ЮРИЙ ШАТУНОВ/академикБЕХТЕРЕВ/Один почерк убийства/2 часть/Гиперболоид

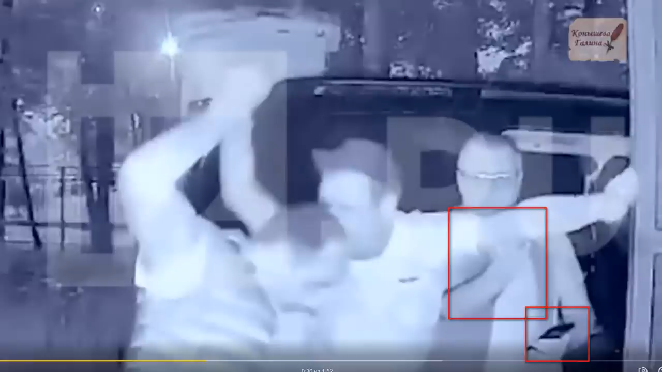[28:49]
травмпункт, хотя это рядом все, это ночь, свободные дороги, его до Домодедовской той же самой больницы можно было довести, или до любой другой больницы очень быстро по Москве. Дороги были свободны, никакой помощи ему, Кадрешов, не оказывают. Такое у всех складывается впечатление, что они затягивают. Ему плохо видно, что он лежит на животе, у него не инфаркт, его тащат человека-водители, его тащат на себе, но это не инфаркт.